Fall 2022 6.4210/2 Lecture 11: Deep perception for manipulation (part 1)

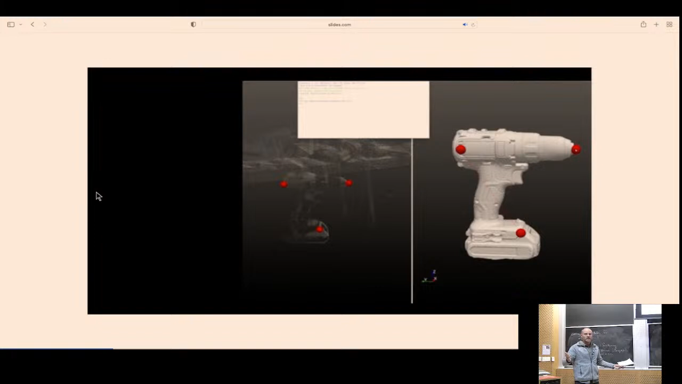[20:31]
That if you want to come up with a lot of labels, pixel-wise labels of objects that you're going to manipulate, this is one called Label Fusion.